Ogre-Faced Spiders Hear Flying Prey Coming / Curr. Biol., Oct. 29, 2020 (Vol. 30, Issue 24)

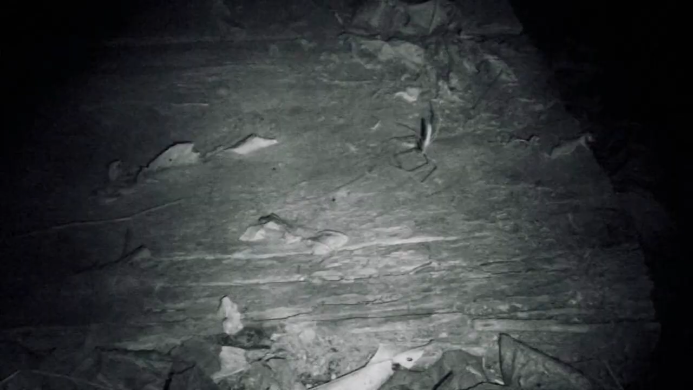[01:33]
They can catch prey with this net both with prey items moving beneath them like walking on the ground beneath their frame web.
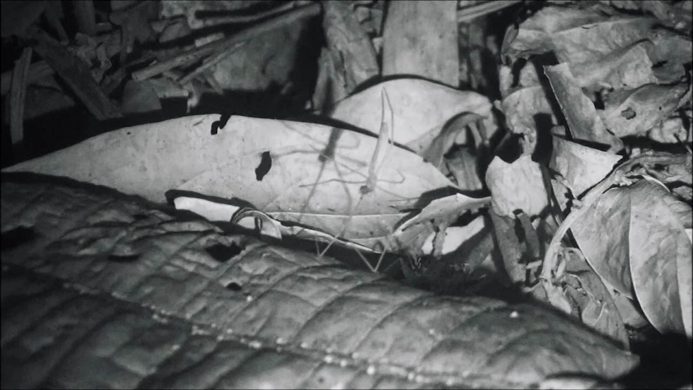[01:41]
They can do a forward strike is what it's called when they're lunging
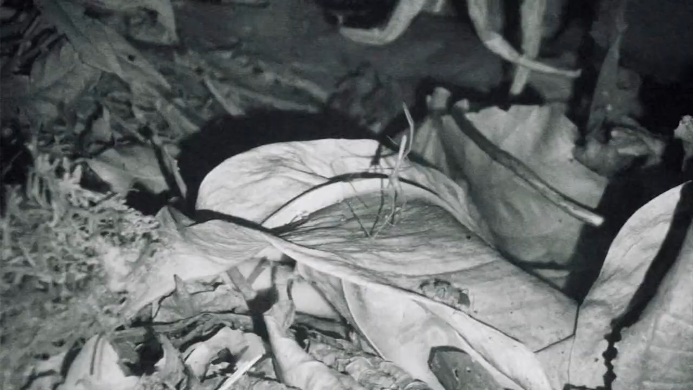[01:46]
downward and tackling prey that way.
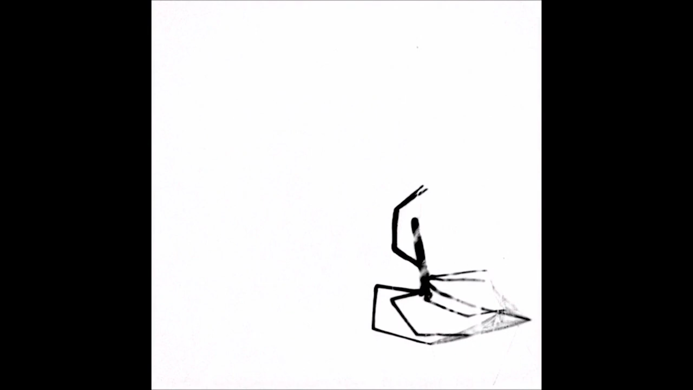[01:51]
Or if an insect is flying above or close by they can actually spring up backward.
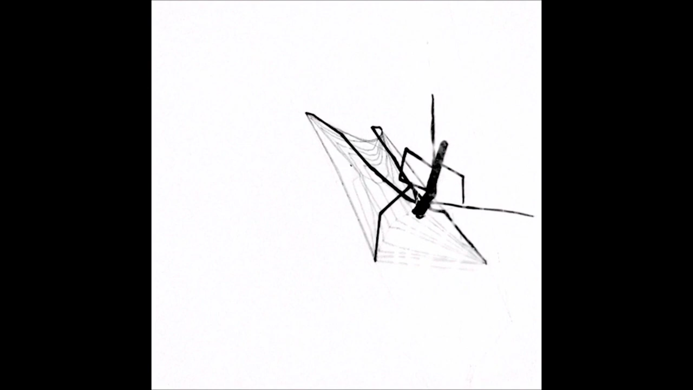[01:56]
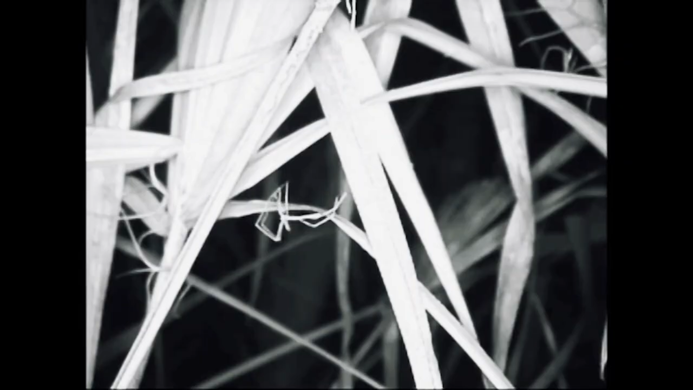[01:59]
And that's called the backward strike and catch things out of the air that way.